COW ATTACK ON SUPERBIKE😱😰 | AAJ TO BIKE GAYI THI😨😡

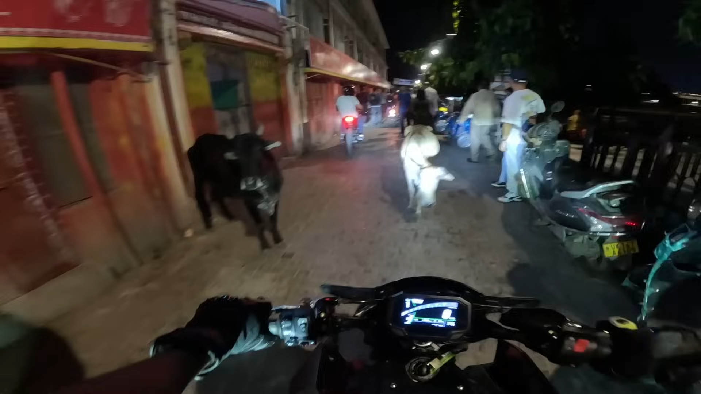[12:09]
भाई फिर से गाय आ गई, फिर से गाय आ गई।